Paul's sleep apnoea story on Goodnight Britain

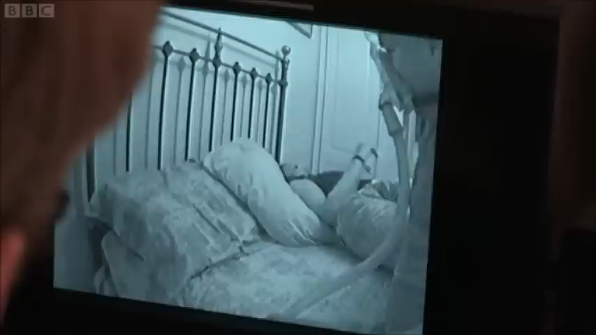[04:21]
Most people find the mask uncomfortable to begin with. And Paul's no exception.
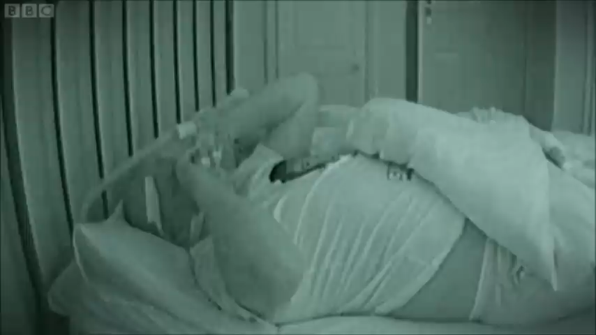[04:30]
Every now and then, you just get someone who rips it straight off. And you know, if you're really claustrophobic, it's a bit tough.
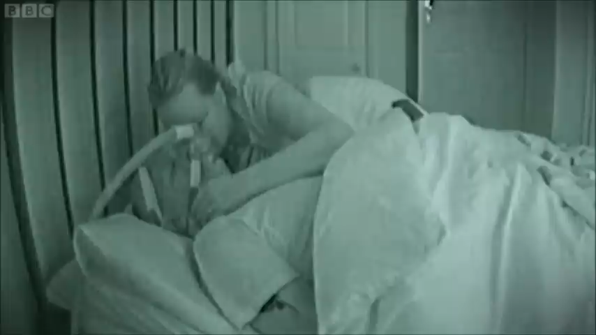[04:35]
Claire kisses Paul goodnight. Hoping for her first silent night in years.
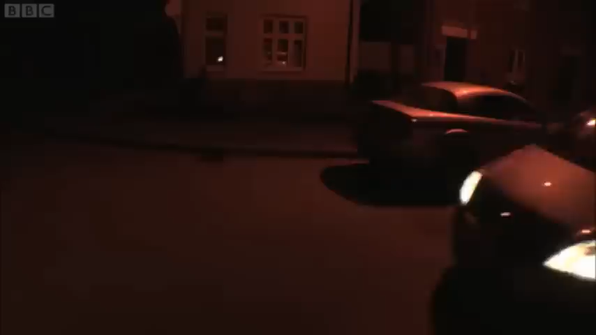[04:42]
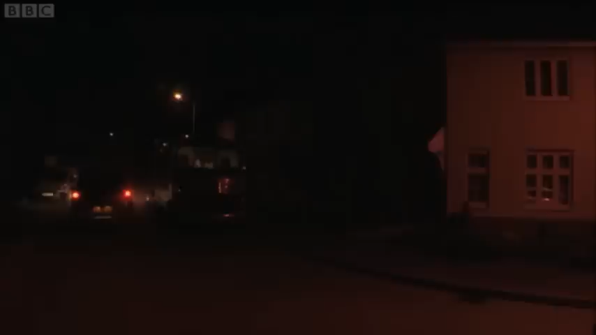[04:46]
There is something magical about watching somebody fall asleep.
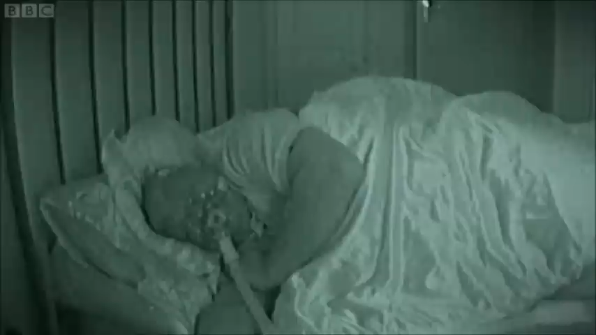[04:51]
Paul is now deep asleep. And there's not a snore to be heard.
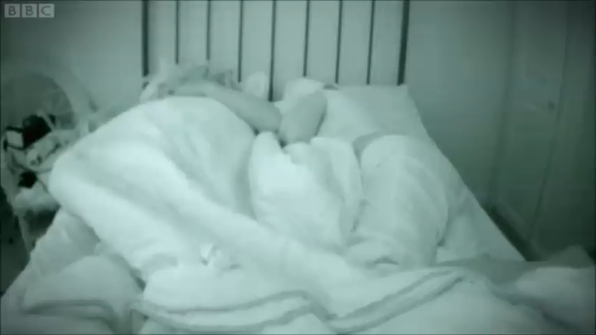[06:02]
Paul's first night with a CPAP machine appears to have been a success. But he'll have to wear it a while longer to see if it's worked well enough to get his driving licence back.
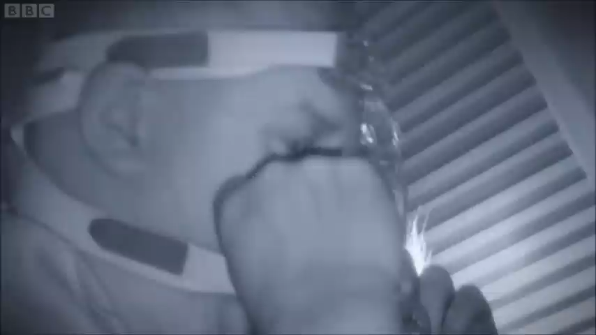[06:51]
You're doing now just adjusting it.